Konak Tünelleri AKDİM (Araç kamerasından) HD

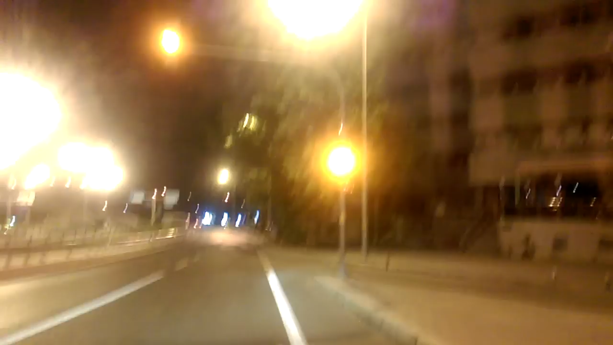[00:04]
selamün aleyküm bugün akbimli kardeşlerimiz için bir görüntü almak istiyoruz bunun için de konak yeni açılan bugün pazar günü yeni açılan konak tüneli ile ilgili size birkaç video çekimi yapacağız bir video çekimi yapacağız internette gezdim dolaştım ben baktım ki kimsenin fazla ilgisi yok Halbuki İzmir için çok önemli bir proje oluyor bu
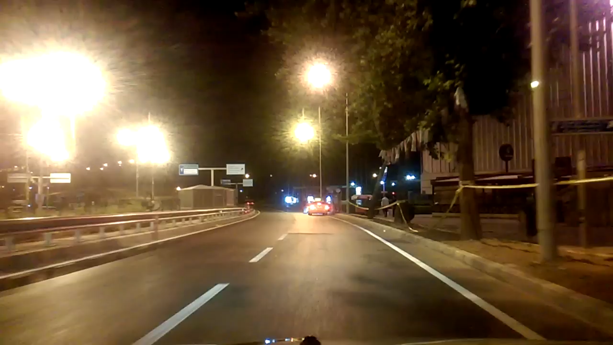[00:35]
İzmir projesi konak tüneli projesi şu anda konaktayız konaktan tünele gireceğiz
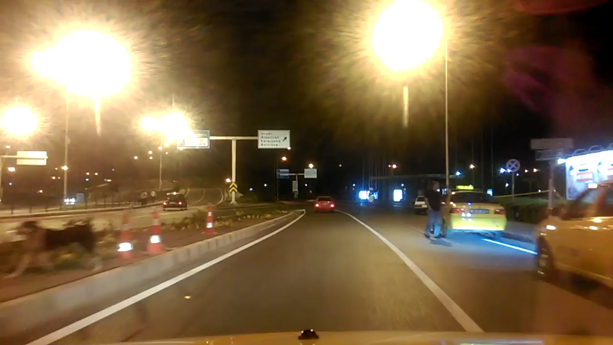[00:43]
şu anda konak meydanından u dönüşü yapacağız trafik düzenlemesi son derece güzel olmuş tertemiz eski görüntüsünü hiç aramayacağız çünkü şu anki görüntü şu anki manzara gerçekten muhteşem tabi İzmir Belediyesi'nin saçma sapan eksikleri yüzünden belki yarın haftanın ilk günü olarak trafik sıkışabilir normalde projede
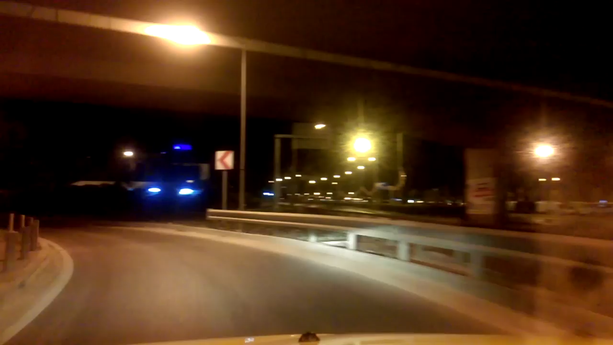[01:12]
yer alan düzenlemelerden biriyim şu şu anda döneceğimiz meydana bir yaya üst geçinin yapılması gerekiyor ancak İzmir Belediyesi bunu yapmayacağını açıkladı bildirim kayıla metro alt geçidiyle insanların devam etmesini istiyor bu da dünyanın en saçma hareketi çünkü
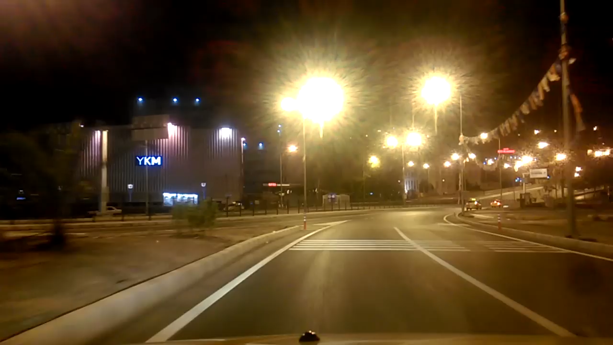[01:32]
herkes metroya inemiyor kapalı mekan korkusu olanlar var yaşlılar var özellikle İzmir yaşlıların bir şehri olduğu için bu konu baya sıkıntı olacak bunu da hükümete ceza olarak verecekler hükümetin burayı bu hale getirdiğini iddia edecekler her zamanki gibi ve şimdi konak tüneli tünelinin girişine geldik
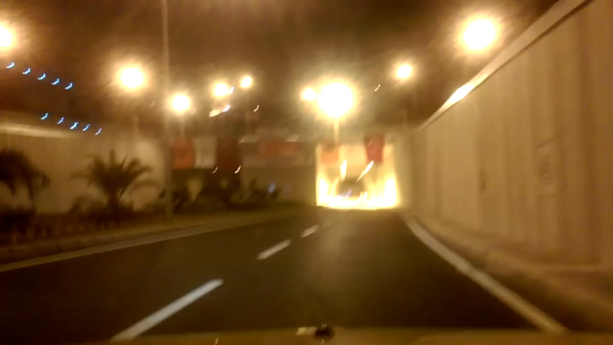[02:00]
gördüğünüz gibi son derece güzel görüntü muhteşem yavaş geliyorum bugün
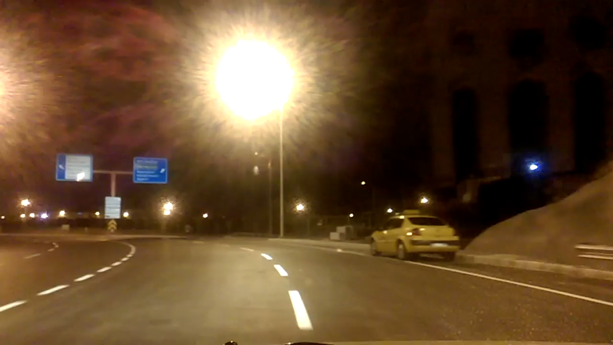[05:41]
devam edebilirsiniz Burca'nın kaynaklarının bulunduğu
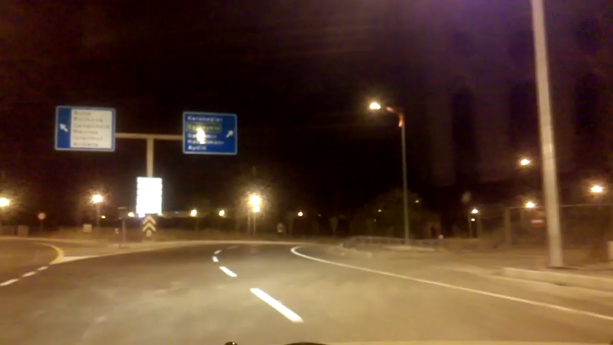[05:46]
bölgelere Kınastepe'ye çok rahat yani inanılmaz rahatlık eskiden Eski İzmir Caddesi'nden devam ederdik kısmen ve eskidiyorum artık çünkü bugün itibariyle Eski İzmir'e giden yol Eşref Paşa çok rahatlayacak çünkü Buca araçları Tünastepe araçları Kozağaç araçları Şirinyar araçları bunların hepsi tünelin içinden geçecekler ve Eşref Paşa inanılmaz şekilde rahat olacak gelişte gidişte aynı şekilde bu vatana